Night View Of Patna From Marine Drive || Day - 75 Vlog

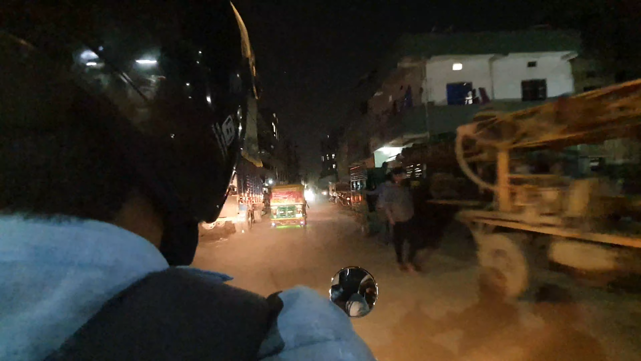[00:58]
चलो तो फिर चलते हैं, यहाँ से निकल चुके हैं गाइस, चलते हैं मरीन। भाई को बोला कि मरीन को छोड़ दो,
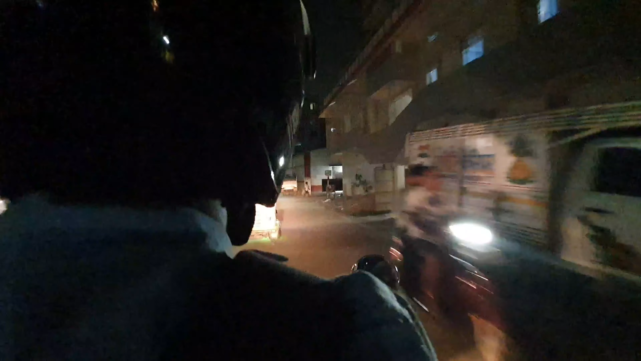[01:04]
शिवम जो है मेरे को पिक करने आ जाएगा, तो भाई ने बोला कि चलो भैया मैं चलता हूँ, रास्ते में आपको मरीन ड्रॉप कर दूंगा।
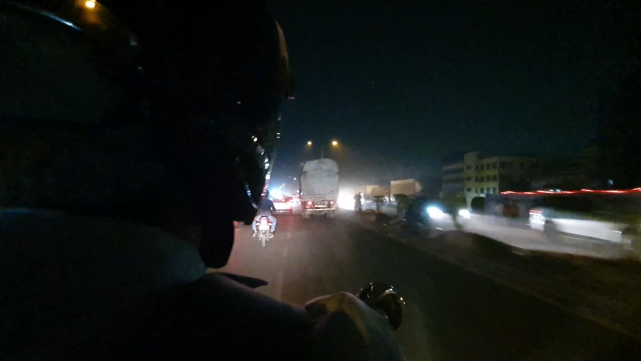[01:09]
तो भाई ये बाईपास का जाम आपको पता ही है कितना गंदा।
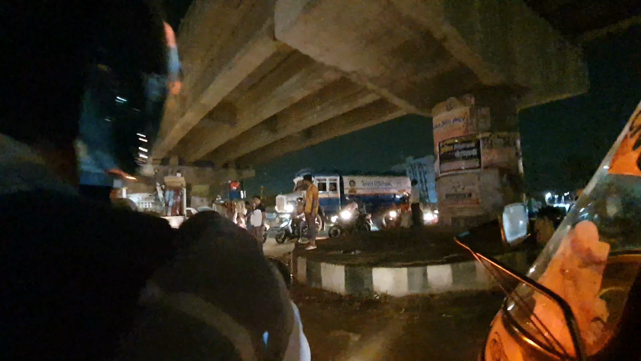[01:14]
बाकी यार मीठापुर बस स्टैंड हम यहाँ से पहुँचने वाले हैं राइट लेने में, जाम का तो कुछ कह ही नहीं सकते गाइस।
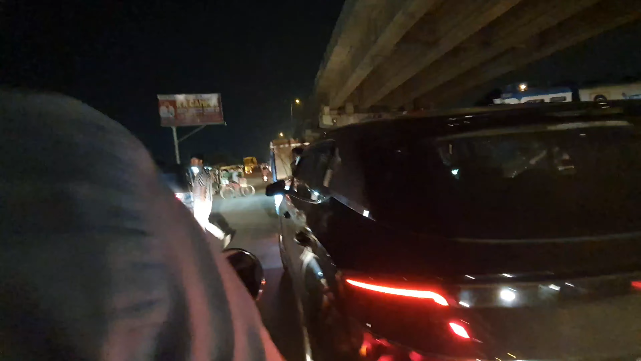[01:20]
जाम के कारण ना इतना परेशानी है ना पटना में, क्या बोलूँ। बात करते करते ही गाइस हम पहुँच गए हैं आपको अटल पथ के पास।
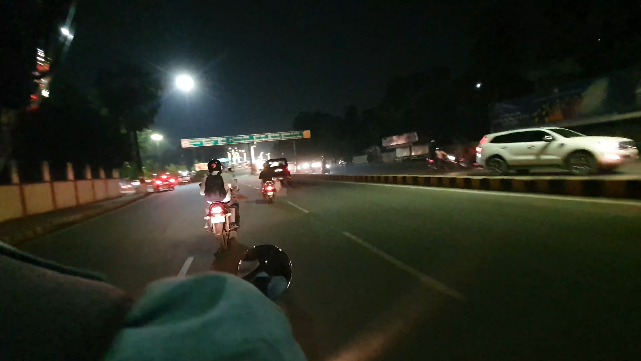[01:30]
बस यहाँ से सीधे अटल पथ पे चढ़ेंगे
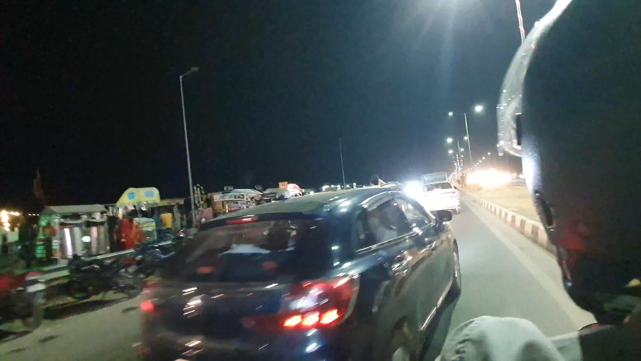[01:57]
फाइनली गाइस शिवम ने मेरे को पिक कर लिया अटल पथ और मरीन का जो वो गोलंबर है वहाँ से।
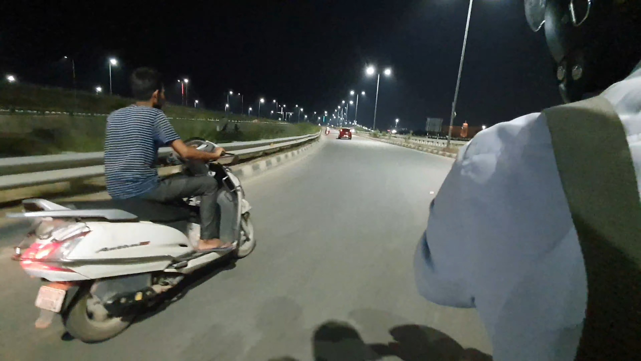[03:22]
चलते चलते अचानक से गाइस हमें मिल गई है स्कूटी वाले भैया, और ये हमसे काफी तेज चलाने लगे और ये भाग फिरे भाई।